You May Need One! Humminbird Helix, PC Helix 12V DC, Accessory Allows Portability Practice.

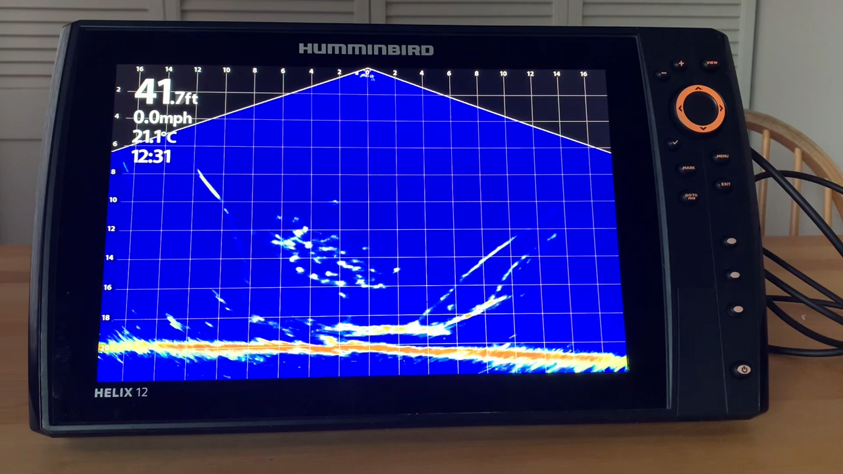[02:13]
On screen: depth 41.7 ft, water 21.1°C, speed 0.0 mph
I love the fact that I can use my Humminbird Helix here in my kitchen and especially in the middle of winter in Canada you can improve your images regardless of the fact that there is not a transducer attached
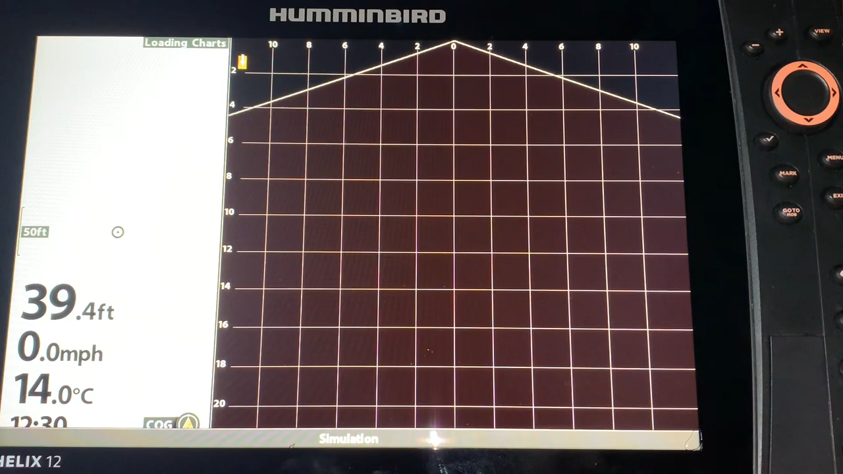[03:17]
On screen: depth 39.4 ft, water 14.0°C, speed 0.0 mph
connect and I can go in and now I can pick whatever
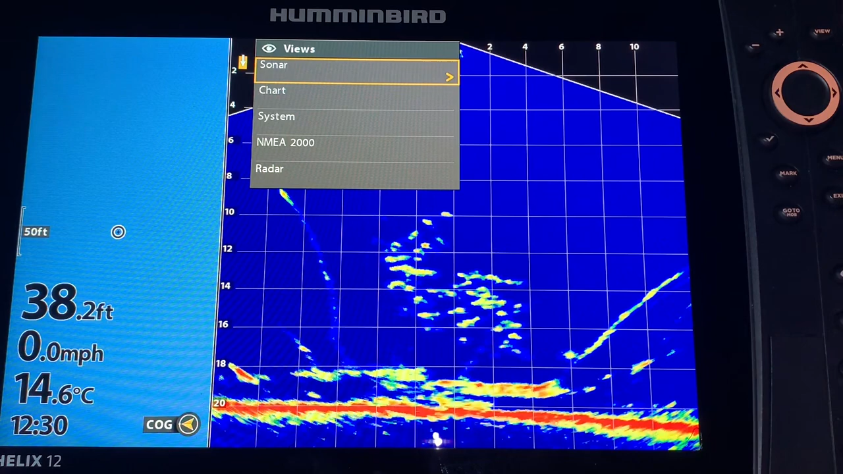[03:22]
On screen: depth 38.2 ft, water 14.6°C, speed 0.0 mph
sonar feature that I want to use so let's take a look let's do down imaging for example and now I can go in and work with the unit
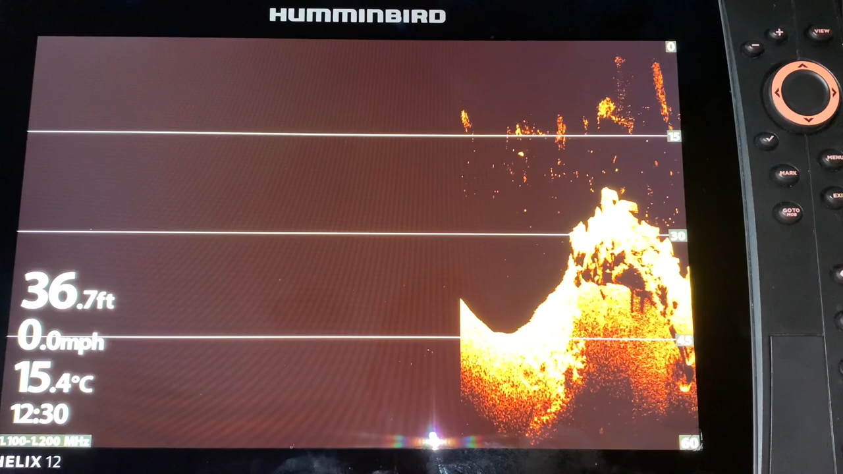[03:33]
On screen: depth 36.7 ft, water 15.4°C, speed 0.0 mph
even though there is no transducer connected I can still play with the settings and improve my images use the cursor control key to scroll down to simulator